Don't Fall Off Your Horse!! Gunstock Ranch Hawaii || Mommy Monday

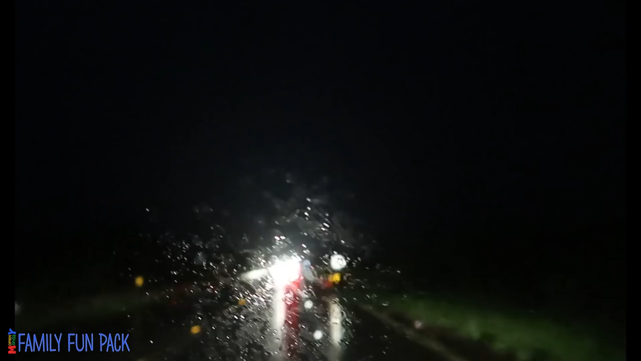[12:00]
It was a gorgeous day, as you saw, and now it's raining. It is starting to rain harder and harder. Wipers are horrible.